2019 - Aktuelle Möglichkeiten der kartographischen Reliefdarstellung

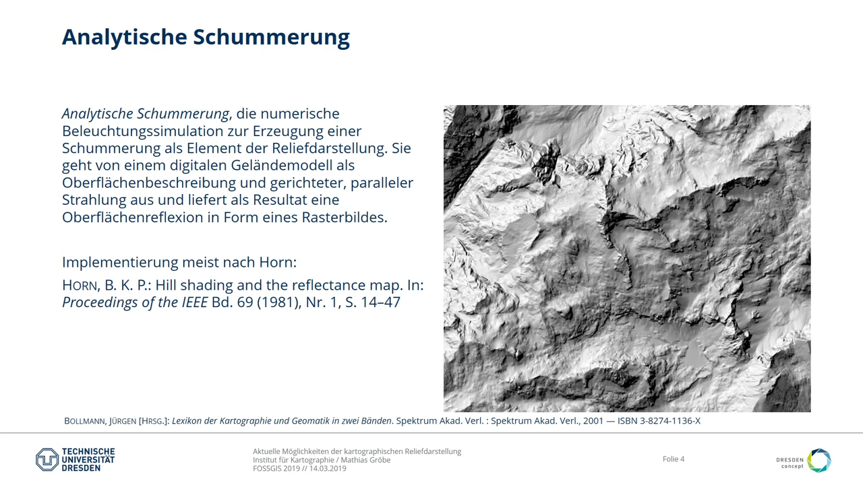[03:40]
Exposition ist die Ausrichtung des Hanges quasi zum Gelände. Das ist ganz interessant, wenn man diese englischsprachige Publikation liest und dann feststellt, meine Güte, die Hälfte seiner Quellen sind auf Deutsch. Die deutsche Kartografie war in der Richtung mal führend, mittlerweile ist das nicht mehr, da wurde auch auf Englisch publiziert. So, Grundlage für alles sind digitale Geländemodelle.
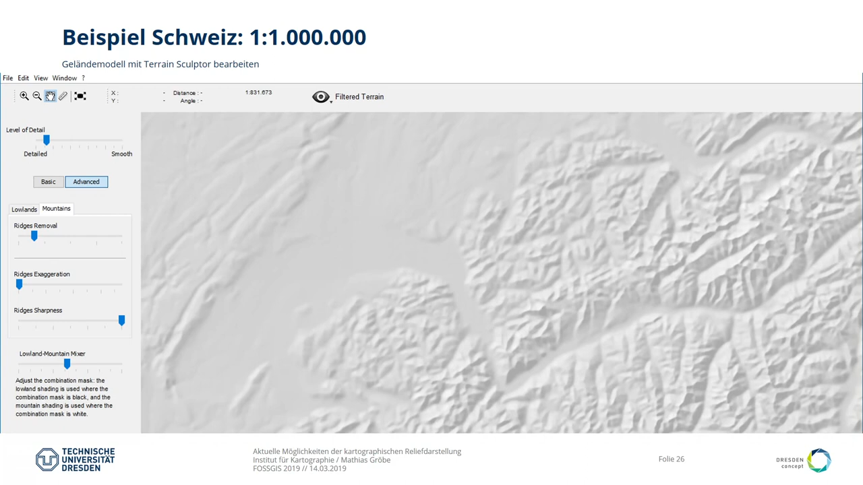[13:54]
weniger Details, mehr Details, kann damit spielen. Die Berge anpassen, das Flachland anpassen, weil in dem Flachland will man wahrscheinlich eher die Details rausschmeißen als in den Bergen. Die Berge will man noch ein bisschen rausarbeiten. Damit kann man das interaktiv machen. Danach wieder rein ins QGIS, Schummerung rechnen. So.